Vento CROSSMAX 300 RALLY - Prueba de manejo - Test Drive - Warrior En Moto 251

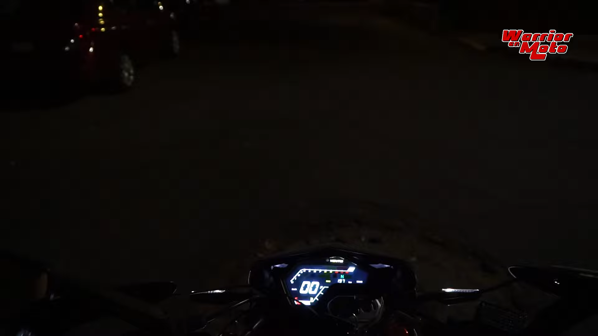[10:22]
para darnos una idea pues ahí están las luces apagadas y ahí ya están encendidas la verdad
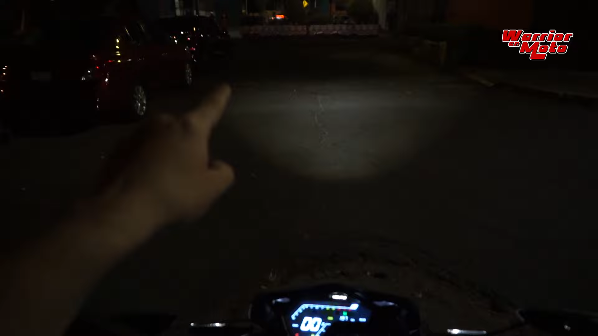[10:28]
es que tiene un muy buen arco de visibilidad más aparte ya están iluminadas la parte del fondo de las
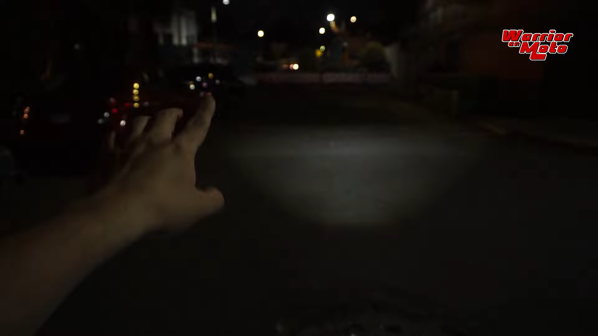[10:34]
jardineras porque mucho de esta luz también es parte de las luces auxiliares entonces tienes una buena proyección en la parte de fondo y en la parte cercana a la motocicleta tiene muy buena luz esta Crossmax pero ahora vamos a pasar el botón de las luces al tercer paso que vienen siendo las luces altas
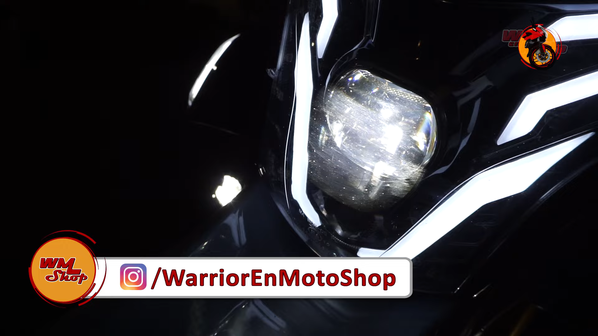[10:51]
y aquí también se ilumina a través de la lupa en cuanto a las luces auxiliares o exploradoras se compone de dos partes la parte de abajo es una lupa de luz baja y
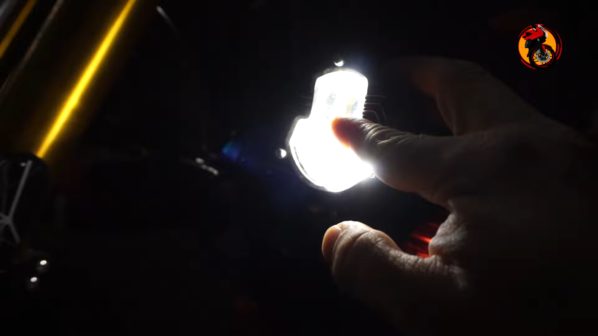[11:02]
arriba estaría la luz alta y desde luego que cuando nosotros cambiamos de luz baja a luz alta las exploradoras se iluminan por completo y para darnos otra idea pues ahí están las luces
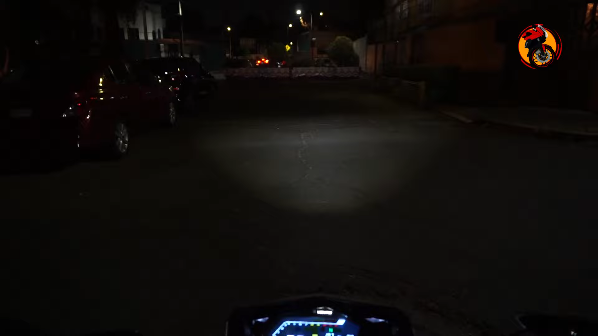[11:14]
bajas de la moto y ahí ya están las altas bajas, altas bajas, altas como pueden ver la alta está bien bien marcadita en la parte de aquí ese cuadrado que se hace es la luz alta de la motocicleta pero algo que no se ha estado viendo en la cámara es que cuando
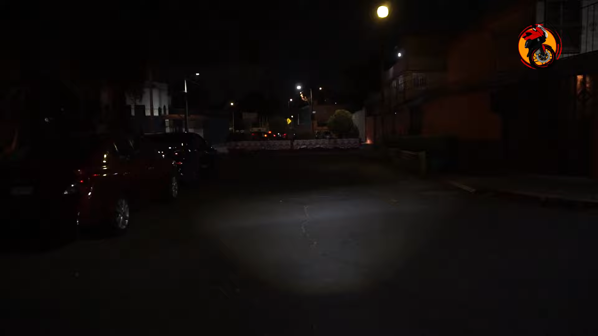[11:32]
pasamos de luces bajas a luces altas inclusive la parte de arriba de los árboles se empieza a iluminar también por lo tanto no solo te ilumina la parte de abajo sino que las exploradoras al momento de hacer como una especie de círculo proyectan muy bien la luz así que la iluminación